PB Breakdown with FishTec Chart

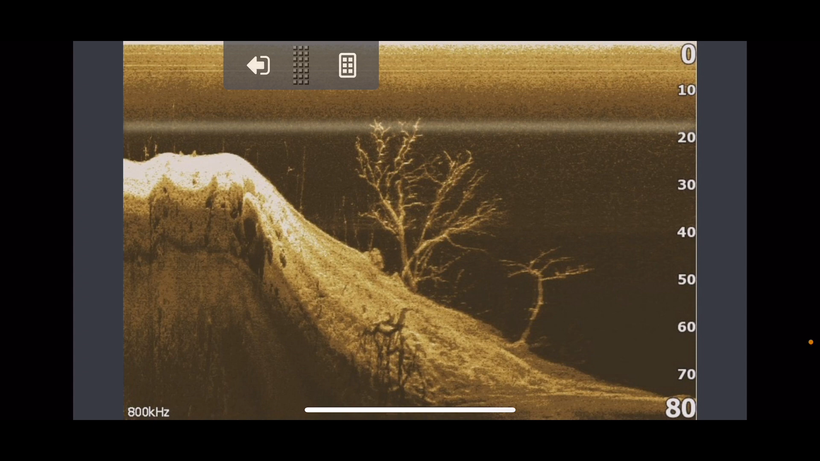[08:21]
and as you can see um my lure was only probably going to be running in that sort of 19 to 18 foot sort of range but the water depth was a lot more than that so something to to keep in mind but what was down here um if
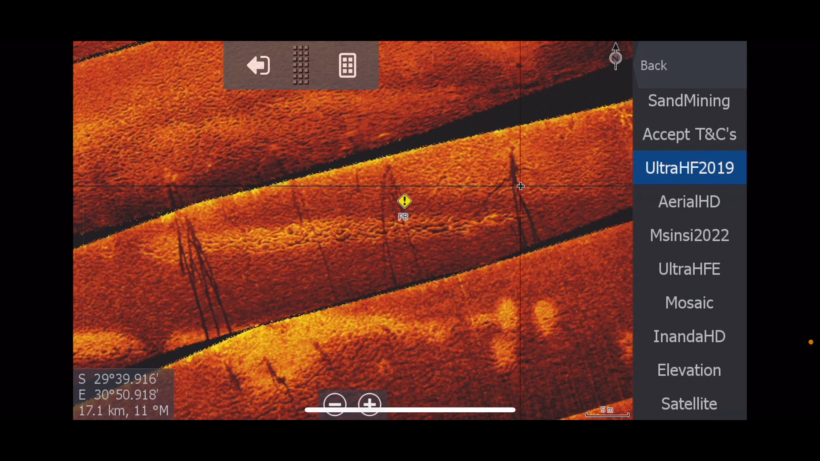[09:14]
these trees and i can't tell you which one it was so it was either that one or that one or that one but it's one of these three trees um that um that fish was actually sitting in and i've always thought but what else sort of lured it here if we look at the actual contours let's let's go back to the satellite
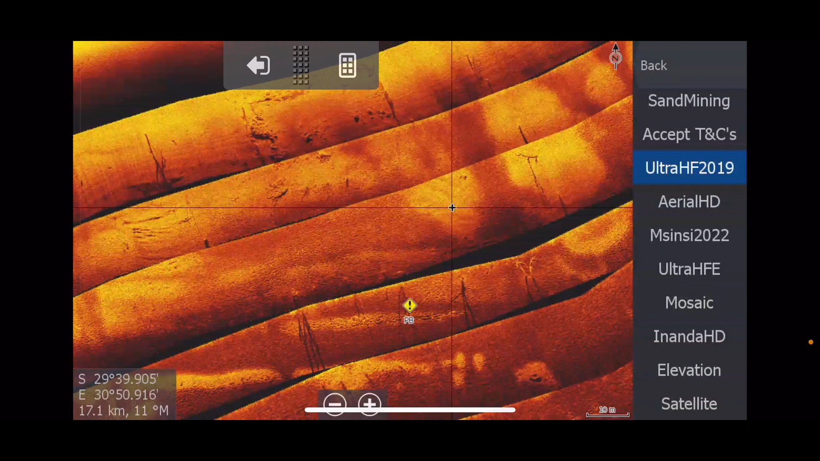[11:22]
we do a much better job than than this now so so this was in 2019 we we've come a long way since since that but um it wasn't too bad but what was here and guys something you must never forget about and uh one of my pro staff zayn habib he always reminds everybody guys do not forget about your sediment shot and i can tell you zayn
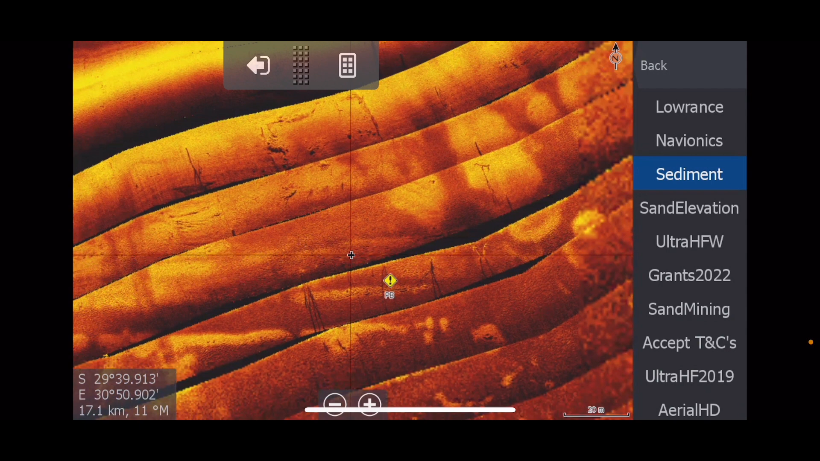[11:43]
is 100 on the money here because this
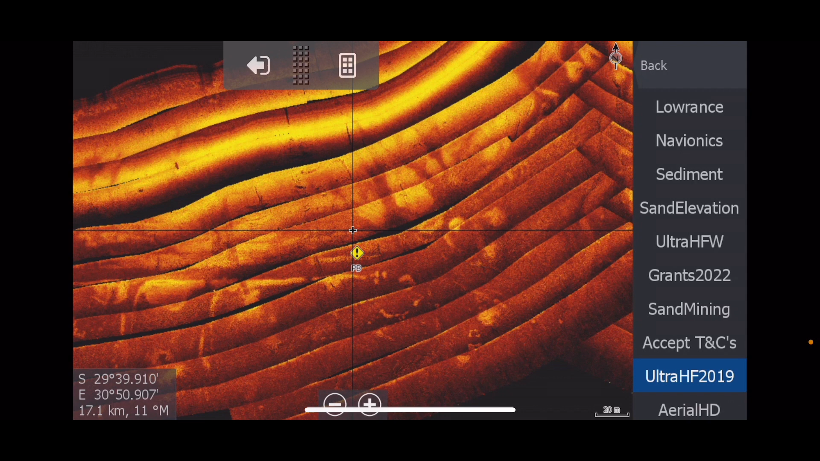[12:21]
so from a bottom hardness perspective around it and buildings and things like that it actually turned out this was a very very good spot to actually fish um so yes do not forget about your uh your sediment charts but um yeah guys i think uh that's all i really wanted to to show you from that perspective um and i do know there's a lot of our charts that i would like to go back and redo especially the way we we're doing it now